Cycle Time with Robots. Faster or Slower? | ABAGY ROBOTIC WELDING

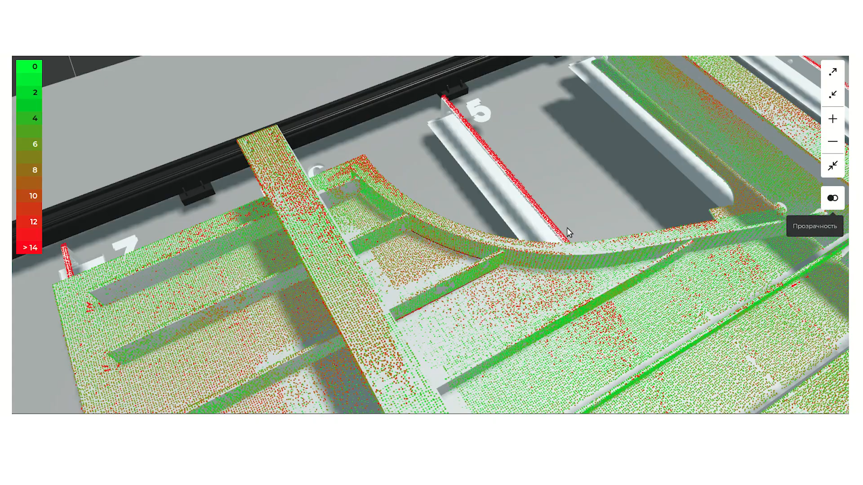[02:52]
but also more advanced and can compensate for a wider range of deviations compared to the standard adaptation procedures.